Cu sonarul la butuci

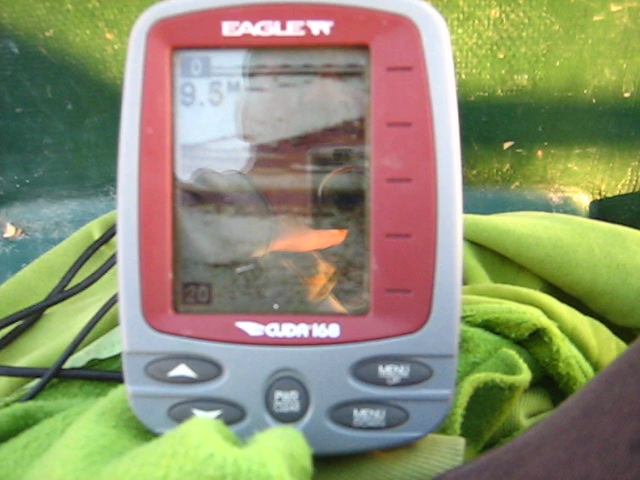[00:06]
Iar e cioată mare. O zice în tine. Uite cioată.
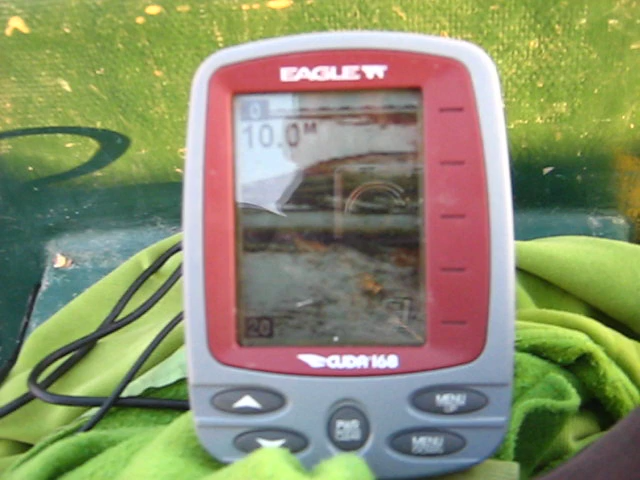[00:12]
Până la suprafață. Deci fără la 10 metri și uite cioată cât e.
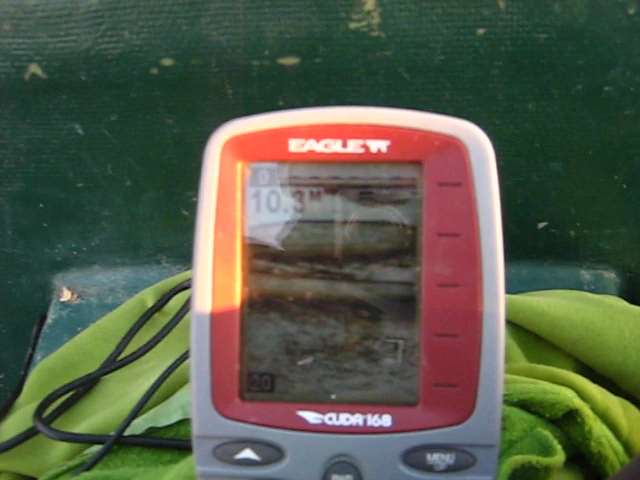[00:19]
Da. Știi pomii, știi amar, da?
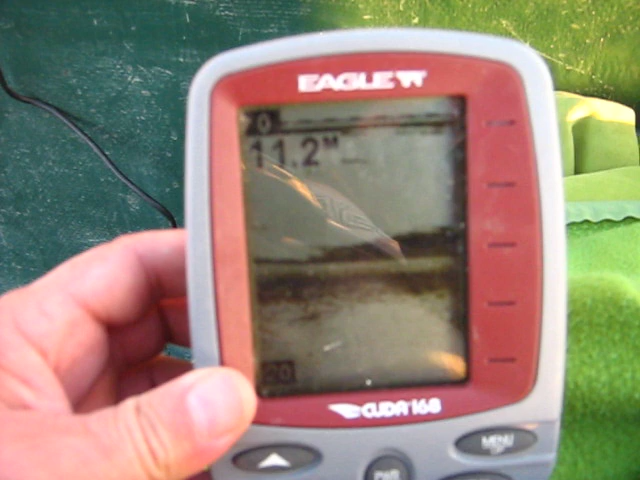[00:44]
Nu văd ceva, ceva după cum se face apa aici.
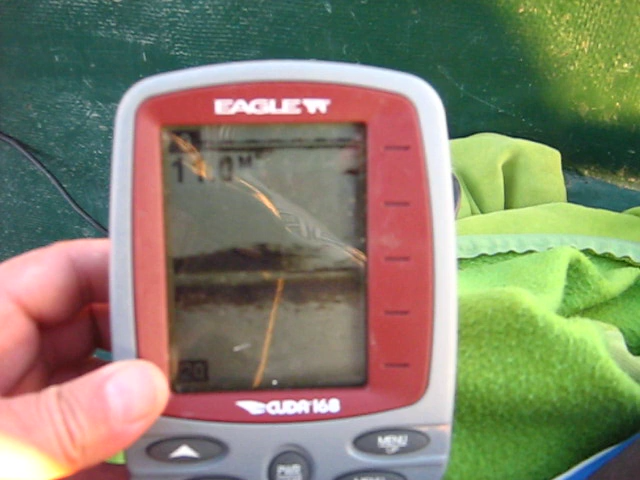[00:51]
Se lovește de ceva. Da. Și dacă o fi fund. Nu vede?
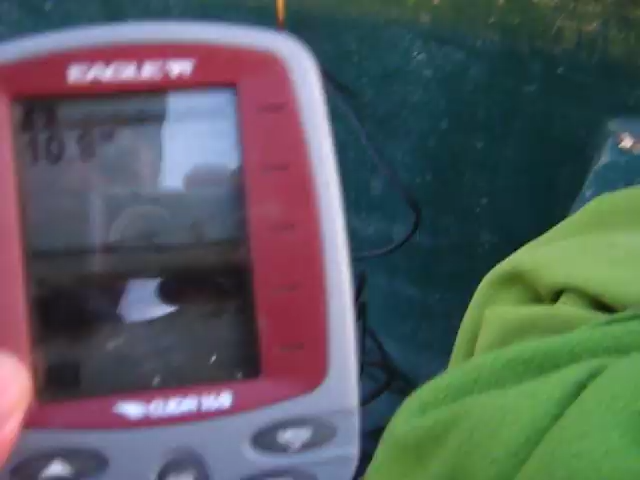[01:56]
Uite-mă, pe aici e curată, dar pula.
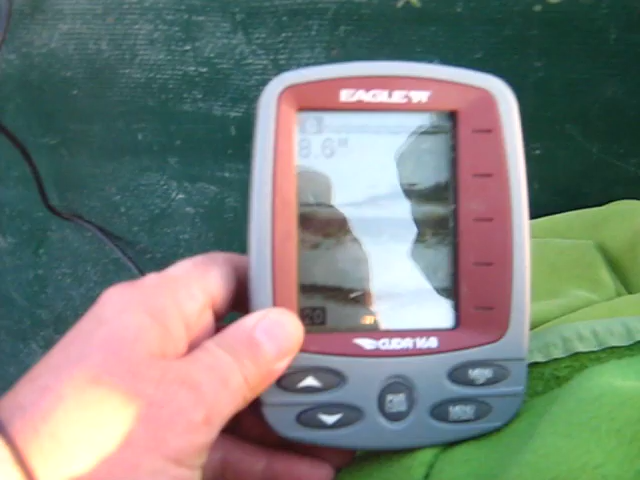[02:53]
Și pe ăștia am avea pe ăștia pe aici?
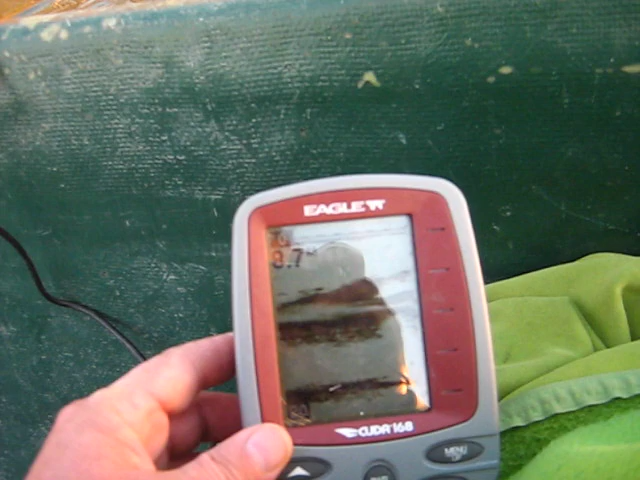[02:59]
Posibil. Și iar vine buturugă mare. Crengile. Da.
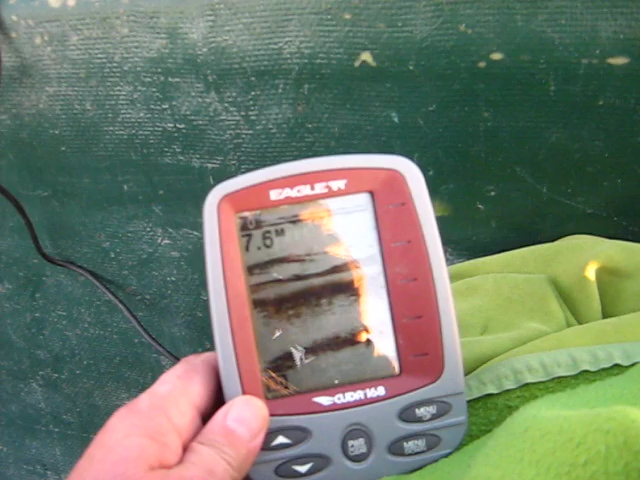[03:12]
Și nu e nici apă mare, e 6 metri. Ia. Upa, s-a dus la 8 metri. Da, nu vreau, te-am mai iată sub bătuc.
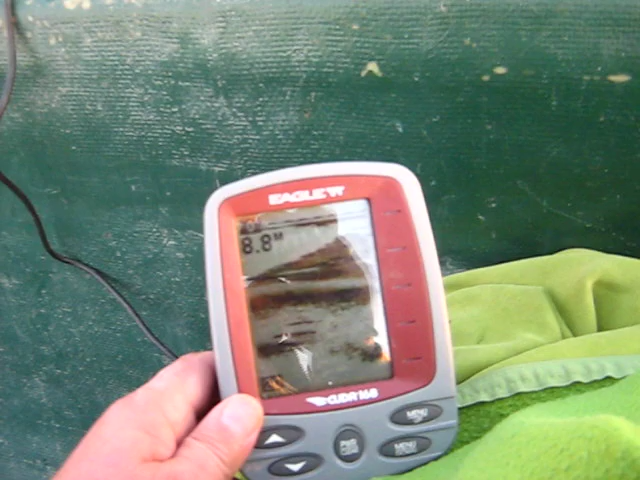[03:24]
Aia nu-l vezi că ai sub apă. Da. Na, mă stai până la suprafață.
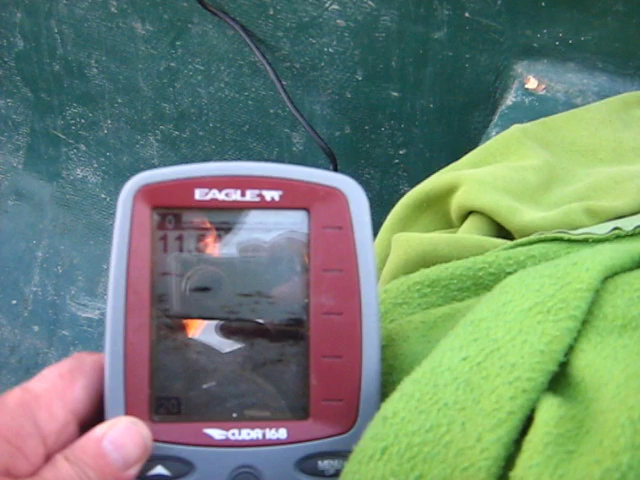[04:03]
11 metri, bă. Și are și pește pe între ele, vezi?
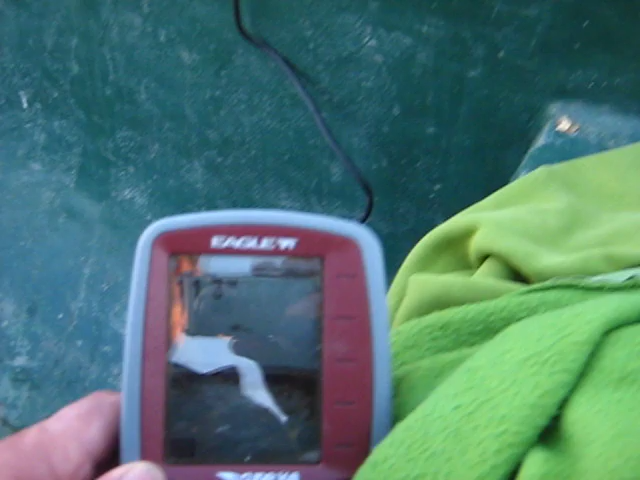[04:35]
Da. E curat aici? Mihai, dai pe un loc curat.
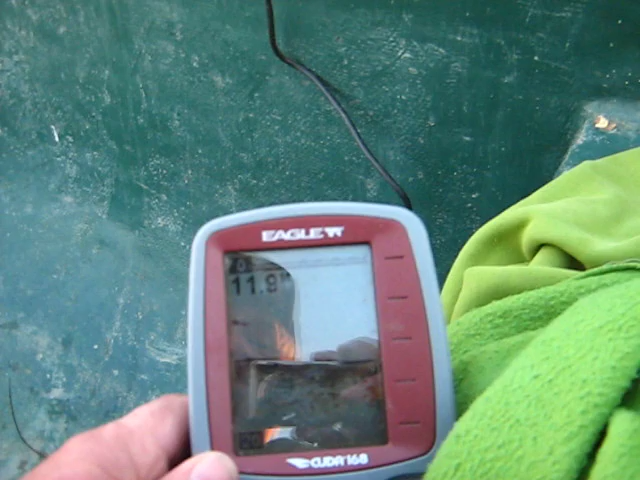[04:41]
Unde? În dreapta mea? În față, aici, așa e curat. Da, ia să vedem sub noi. Sub noi? Ia vezi mai la bani. Pe unde mergem noi, pe aici e curat.
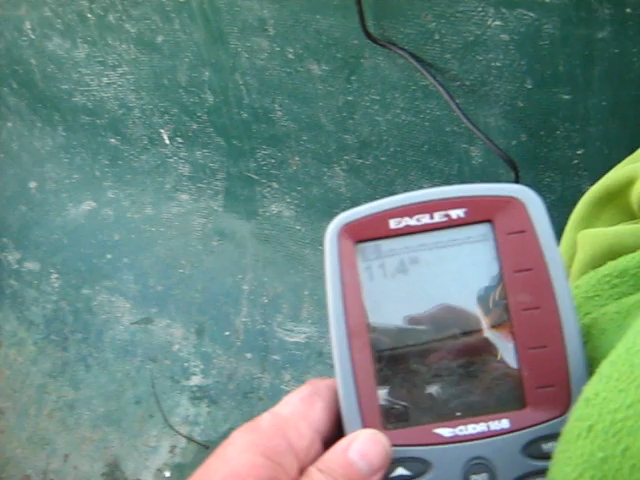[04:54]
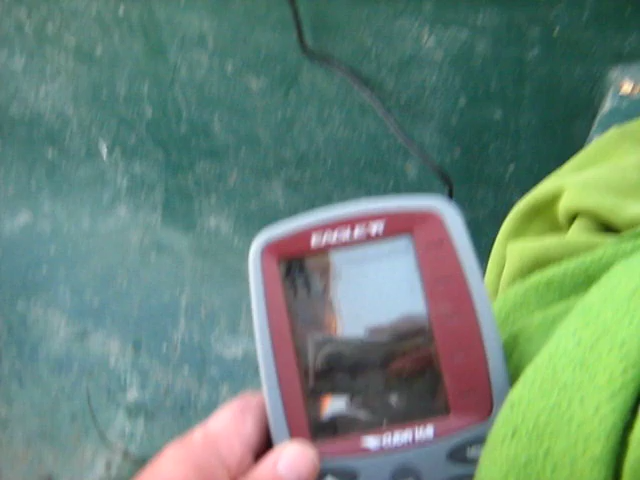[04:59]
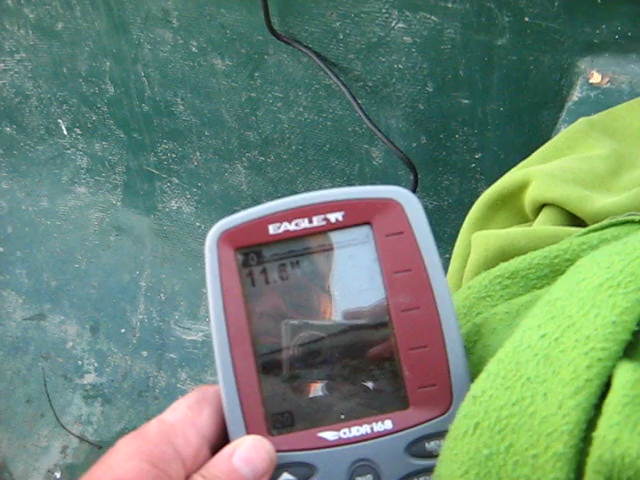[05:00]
A apărut. Dar e tocmai pe fund. E butuc de la vechi.
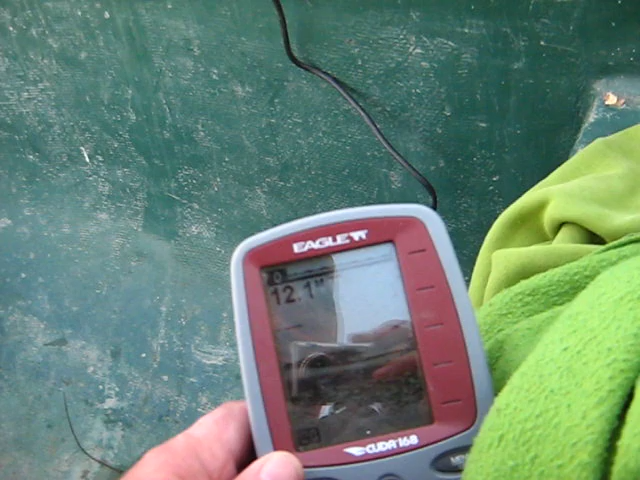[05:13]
Da, și acum a început mare. Mamă.